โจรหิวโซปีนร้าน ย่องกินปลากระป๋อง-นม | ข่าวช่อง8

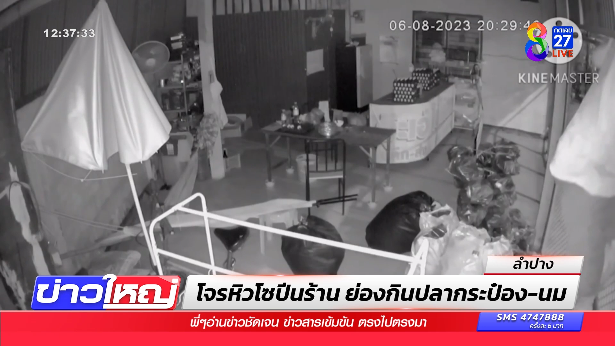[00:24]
เข้าไปในยาวิศษ Energiewokeกล้องมันบอกว่า 2 ทุ่มกว่าแต่ดูแล้วจะดึกกว่านั้นหรือเปล่าแต่รอดตัวเขาไปในร้านปุ๊บตรงดิ่งไปที่ตู้เย็นเลยนี่ เห็นไหม